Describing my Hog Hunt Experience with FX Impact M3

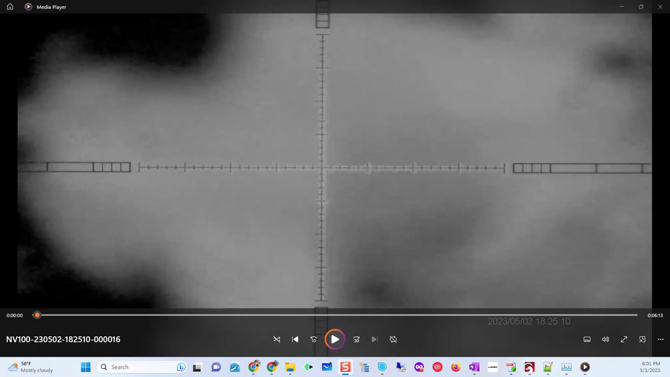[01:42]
Alright, so, well, actually I'll do a little thing here so I can kind of walk it through. So, I'm going to play this video. This was last night, pretty tired.
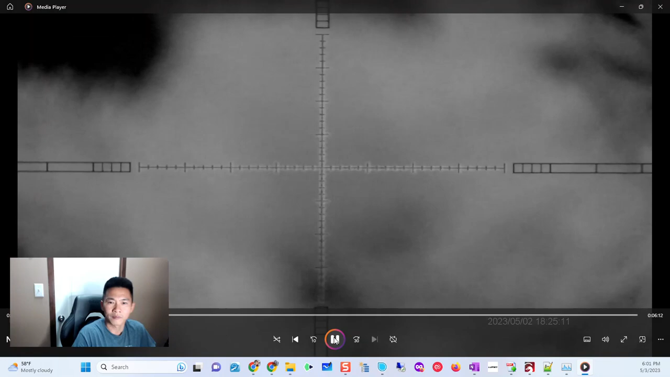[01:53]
It was dark. Saw the hogs coming out, but I wanted the frontal headshot.